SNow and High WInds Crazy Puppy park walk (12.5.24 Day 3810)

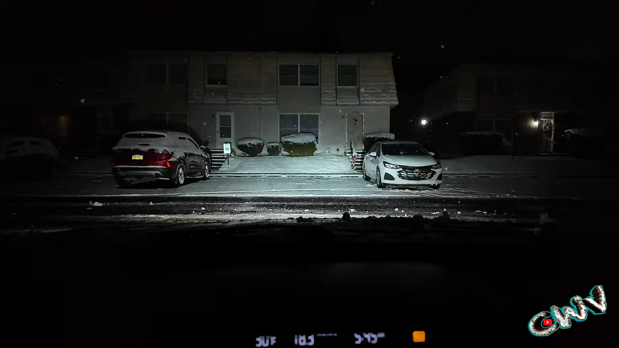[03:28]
Beat the snow plow back out of here. Car's warmed up, fired it up.
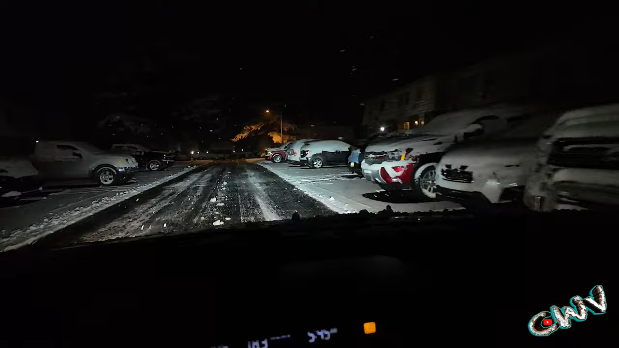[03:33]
Be polite, I turn the lights out so the neighbor's not getting blinded by these bright-ass lights. Oh, hey, let it snow, let it snow.
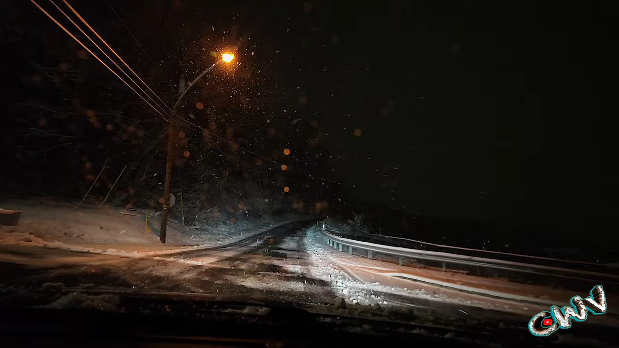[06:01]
Ooh, traction control. Yeah, it's a little slick out here. I left right on time. I mean, I can go 10 miles an hour and still be there. Plenty of time. I did a little test last night with this thing in the parking lot. Granted, I wasn't going very fast, and see what kind of traction these unnamed brand tires have. They did all right. Yeah, this is the type of thing I'm looking at, is the trees have the snow on them. Now, it's not good power lines and trees, because then limbs start breaking in the cold temperatures, but it looks pretty.